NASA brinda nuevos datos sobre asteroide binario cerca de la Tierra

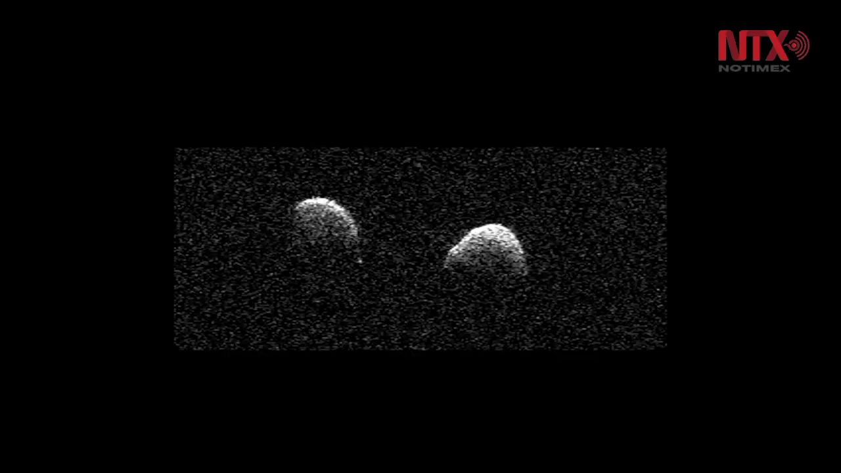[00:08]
descubierto en 2017 es en realidad dos objetos,
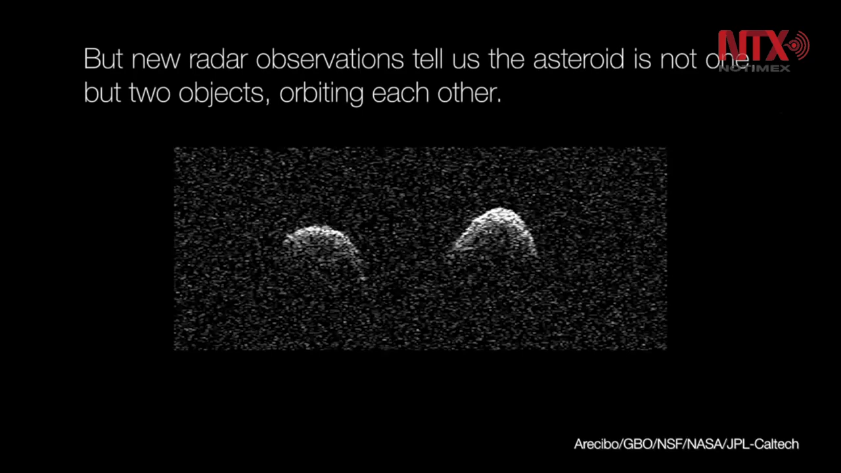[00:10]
cada uno con un tamaño cercano a los 900 metros que orbitan entre sí.
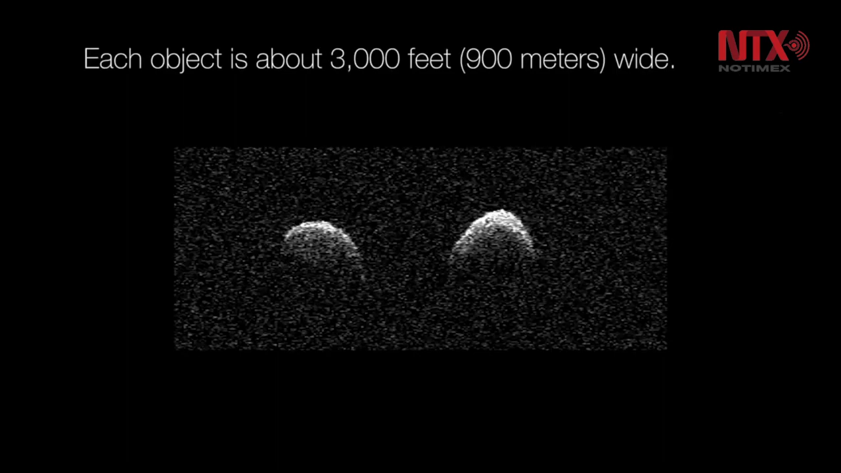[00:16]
2017-YE5 es el cuarto asteroide binario igual de masa cerca de la Tierra jamás detectado,
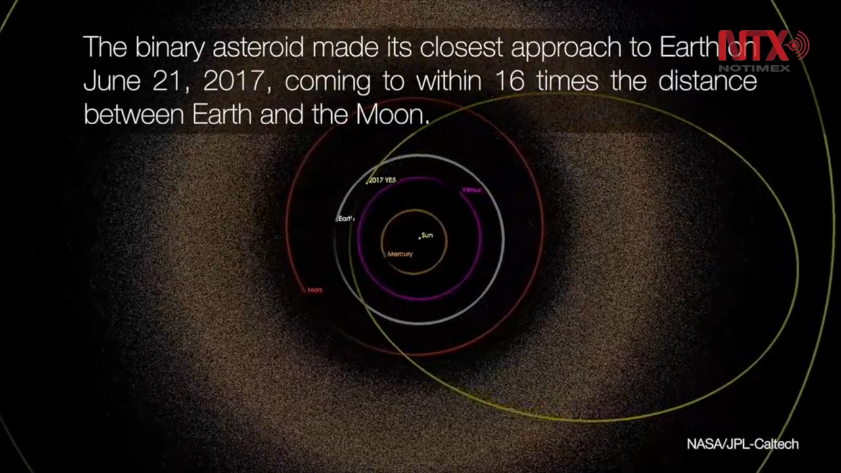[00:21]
que consta de dos objetos de tamaño casi idéntico, realizando su órbita entre ellos. Las observaciones hechas con el radar del sistema solar Goldstone de la NASA
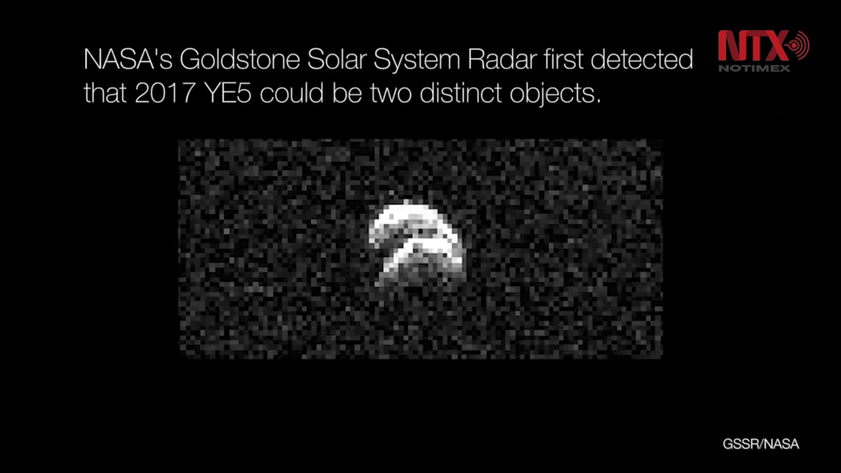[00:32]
dieron las primeras señales de que 2017-YE5 podría ser un sistema binario. Los avistamientos revelaron dos lóbulos distintos,
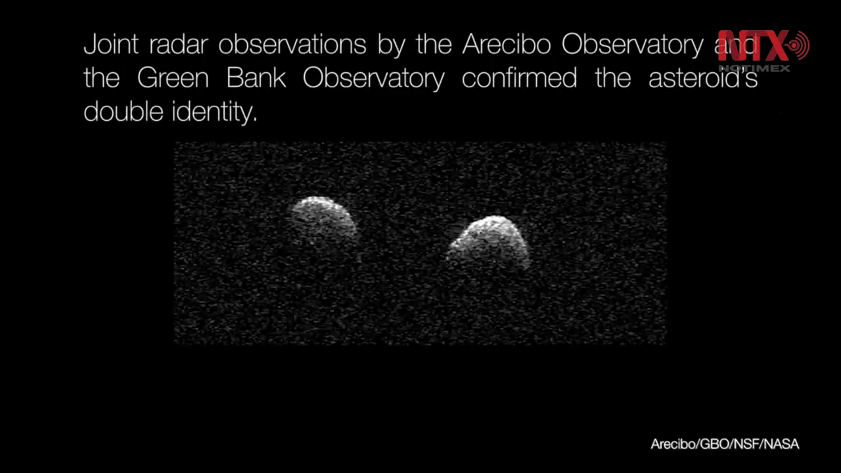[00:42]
pero la orientación del asteroide no permitió a los científicos determinar si los dos cuerpos se encontraban separados o unidos.